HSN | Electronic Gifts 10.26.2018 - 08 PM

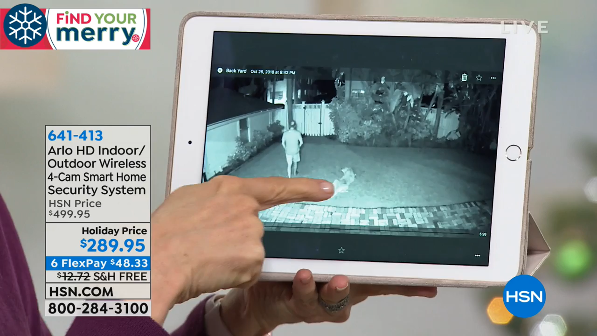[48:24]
there's the dog my husband's waiting for him to do his business they're all date and time stamped when it's black and white that means it's night vision so
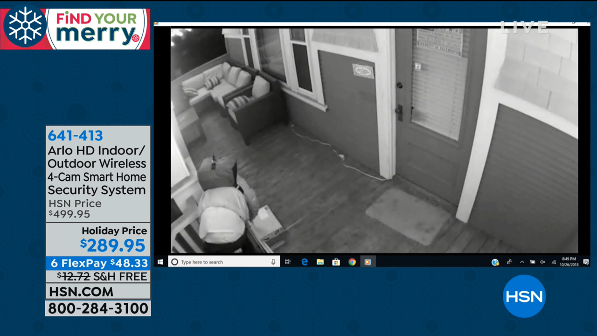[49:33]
to arlo the black and white is night vision that person is stealing packages and i'm telling you that's this is the time of year yeah this is where it escalates yep and so what it it right there another person they're
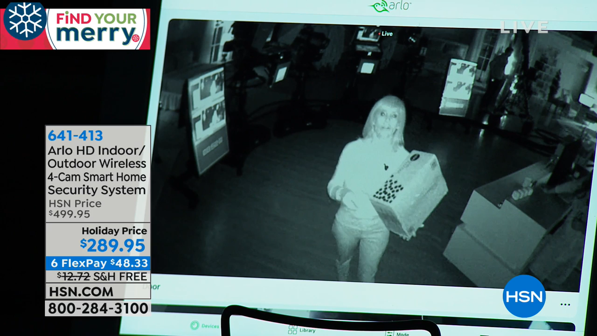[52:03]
the united states military to catch the terrorists and what they needed was something that was so crystal clear even at night to be able to see inside a cave so this is what it looks like at night and i'm walking around just so you can see the motion at night you can see what they look like maybe somebody has a tattoo maybe they're stealing something so you can see if there's writing i brought the box so you can read what it says and then during the day the lights pop back on and then when the sun comes up and then the camera will